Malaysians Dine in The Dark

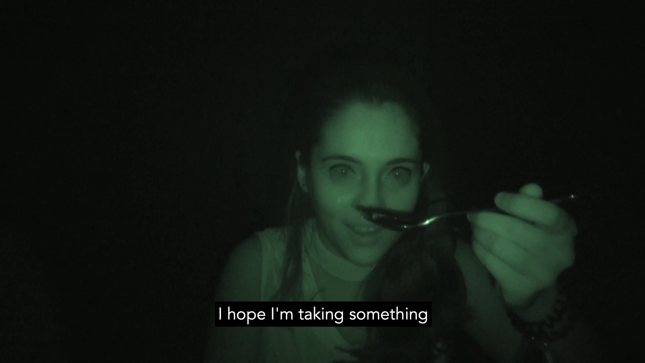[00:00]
I hope I'm taking something. No, I did not take anything.
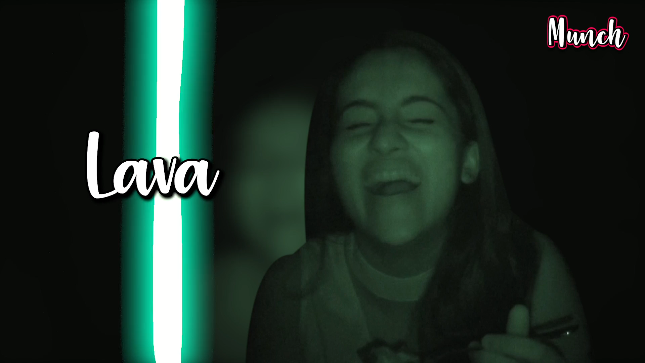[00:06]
So today, we're going to go dining in the dark. Yeah, so we're going to eat in complete darkness.
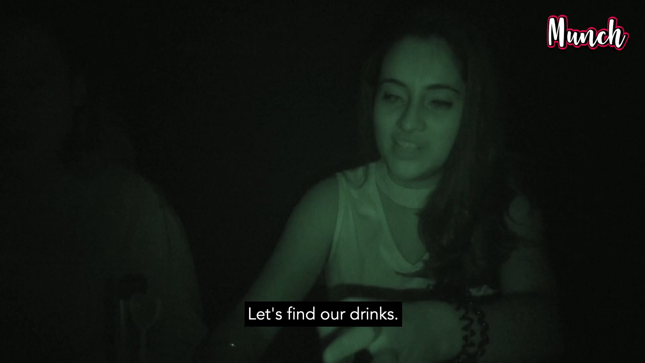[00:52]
Is this ice water? Yeah, it's ice water.
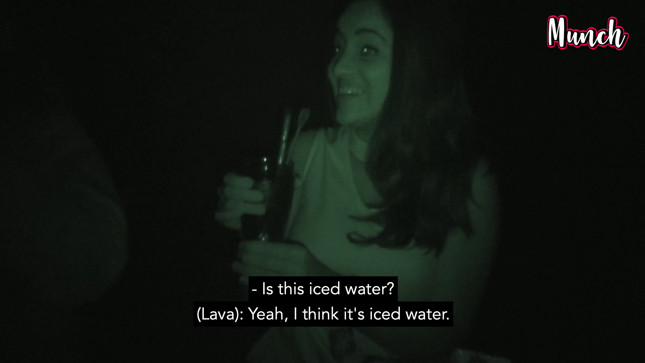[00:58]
Okay, it tastes good.
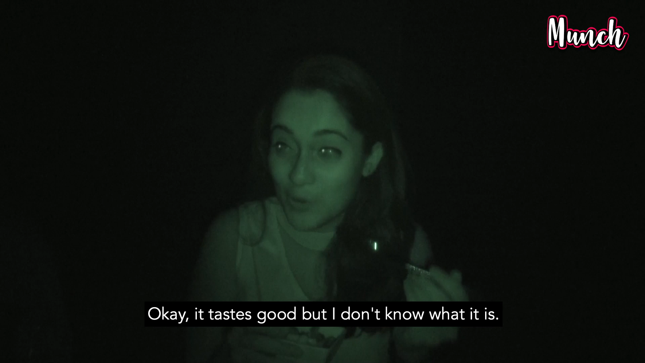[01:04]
But I don't know what it is. This feels like it's red colour.
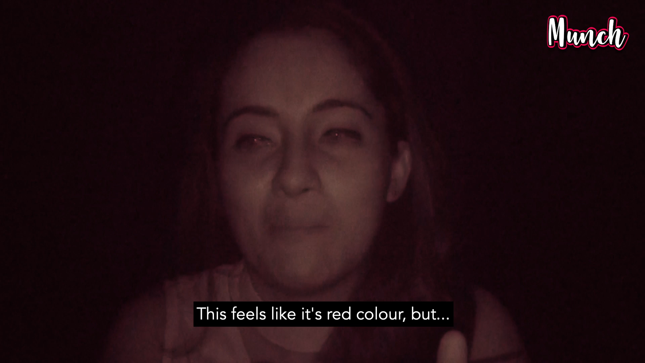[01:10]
But I don't know because I can't see it. I hope I'm taking something. No, I did not take anything. It's actually really hard.